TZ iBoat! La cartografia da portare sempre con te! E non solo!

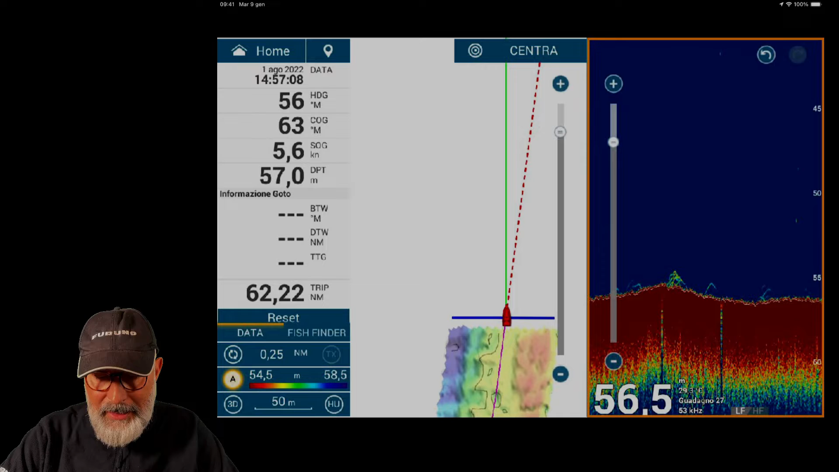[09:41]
Ovviamente questo è uno screenshot fatto sul mio TZ Touch 3, un 12 pollici e da menu ho semplicemente impostato la macchina che quando vado a toccarla con due dita faccio questo gesto e automaticamente questa mi crea lo screenshot. Lo salvo sul TZ Touch, la prima volta che collego il TZ Touch alla rete internet tramite il telefonino o un hotspot,
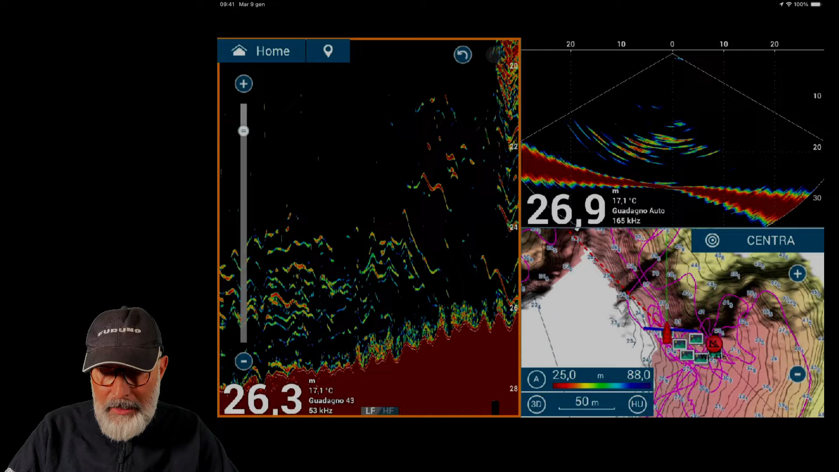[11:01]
On screen: water 17.1°C
Quando io ho collegato il mio iPad al cloud lui automaticamente ha scaricato tutto e subito dopo sono diventati disponibili anche qui.